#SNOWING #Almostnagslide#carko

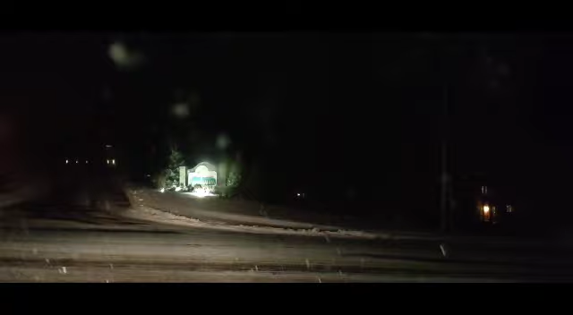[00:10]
Hello mga kaibigan, ayan na guys, pakita ko sa inyo, nag-start naman na mag-snow dito sa amin, ayan na guys, oh, ayan, nag-snow na siya, ulit, ayan,
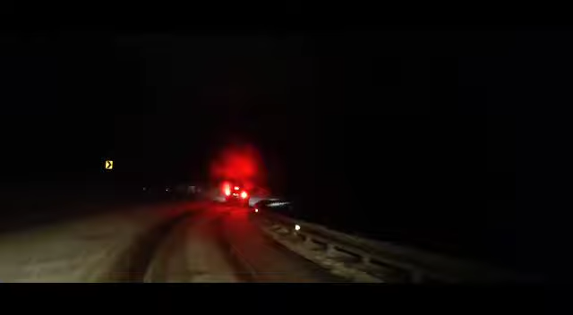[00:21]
dahan-dahan lang tayo mag-drive kasi, madulas ngayon, ayan na guys, madulas, nakita mo na, nakita nyo mga kapatid nyo, po siya sa harapan nyo, slow down siya, ako rin, hindi ako pwede nililipad ngayon guys, kasi, slippery ngayon, nag-start naman siya na,
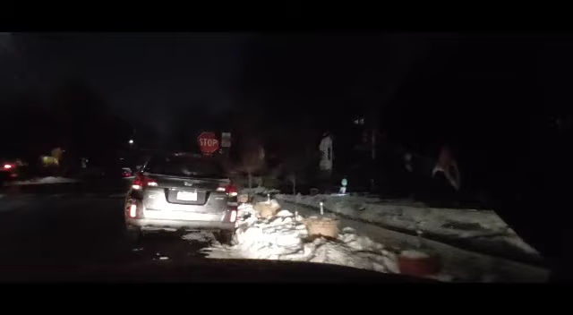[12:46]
ayan na yung plow truck, ayan, ready, ready na siya, magpa-plow na yung mga snow, ayan guys,